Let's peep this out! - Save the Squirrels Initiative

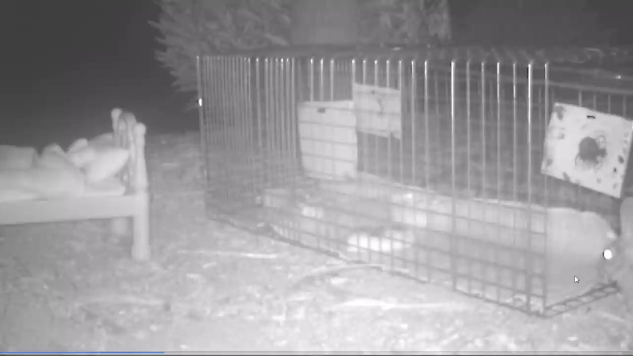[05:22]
There's the little bitch going in. This is the one that you heard.